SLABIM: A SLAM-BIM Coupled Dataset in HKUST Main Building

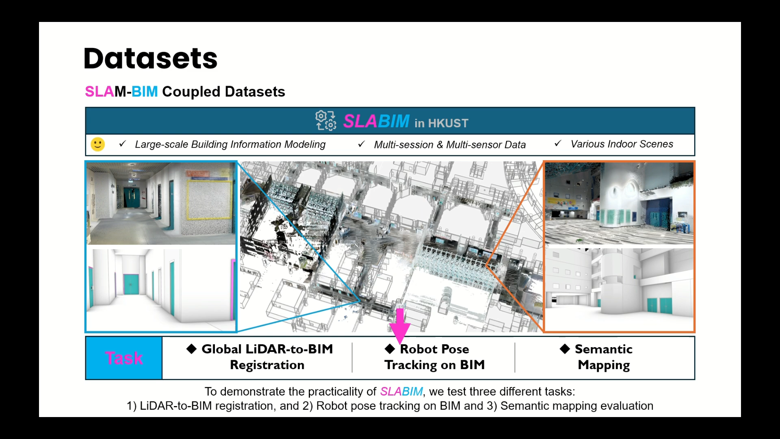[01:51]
Global LiDAR-to-BIN registration aims to estimate a transformation from scratch between the LiDAR submap and the BIN coordinate system.
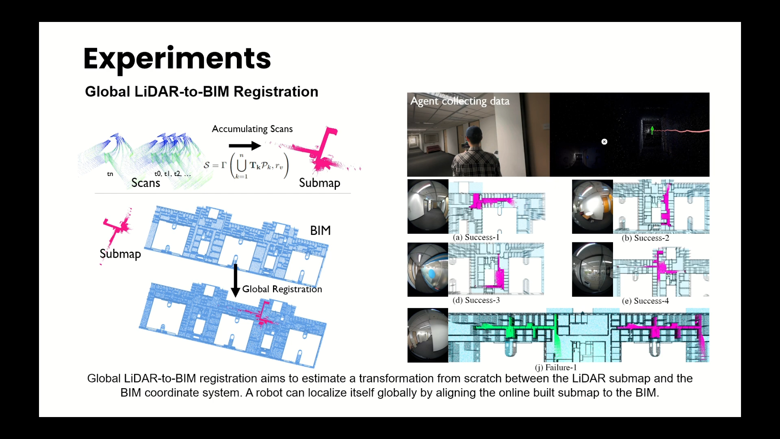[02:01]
A robot can localize itself globally by aligning the online-built submap to the BIN. We select two recent point cloud registration methods to test the performance.